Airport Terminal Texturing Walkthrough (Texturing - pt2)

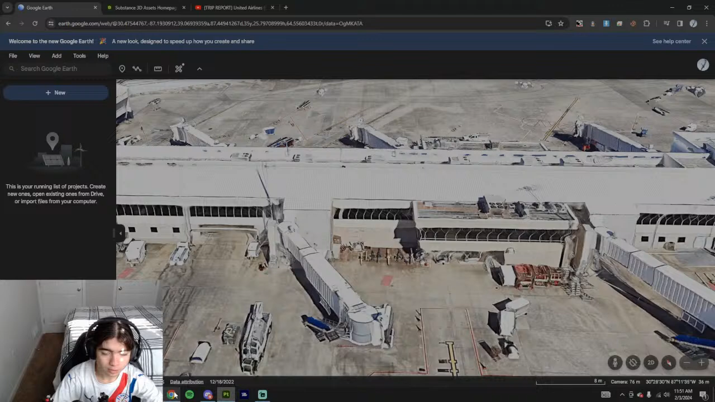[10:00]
We're gonna change the color of this material here to something like what we see here, or here. It is kind of like gray, but it's also like closer to white.